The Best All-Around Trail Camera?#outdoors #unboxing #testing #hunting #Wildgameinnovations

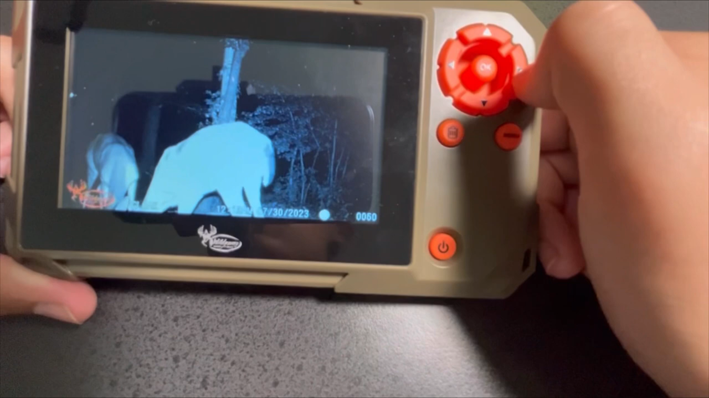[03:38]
Pretty good quality, too. And, uh, yeah.
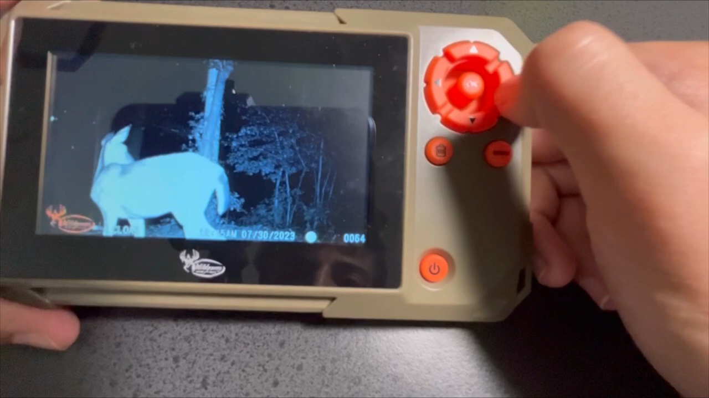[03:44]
Overall, I think this camera is pretty good. Take some good quality photos.